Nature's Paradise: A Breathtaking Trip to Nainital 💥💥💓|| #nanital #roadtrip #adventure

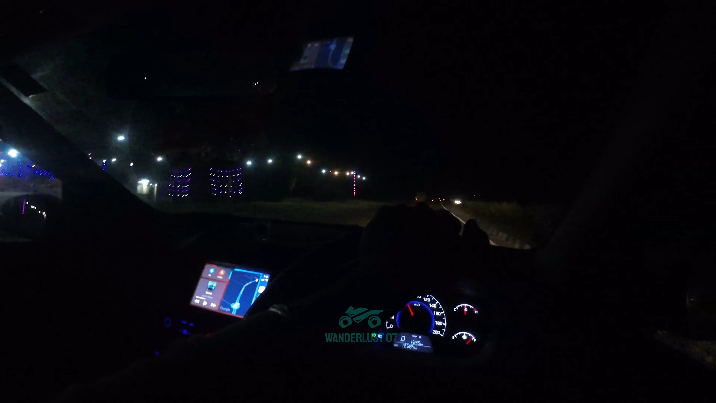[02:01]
तो दिक्कत दिख जाते हैं यहाँ पे कोने कोने में। बाकी पूरा हाईवे तो ऐसे है ना, बिल्कुल रोतरूस है, कुछ नहीं है भाई।
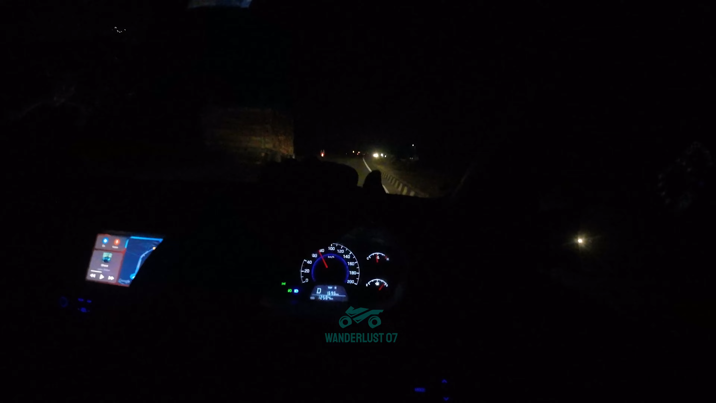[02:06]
ये तो आदमी भूखा आया तो भूखा ही रह जाएगा जिंदगी में। इसमें चलते चलते ना तुम्हें खाने को मिलेगा ही नहीं भाई यहाँ तो।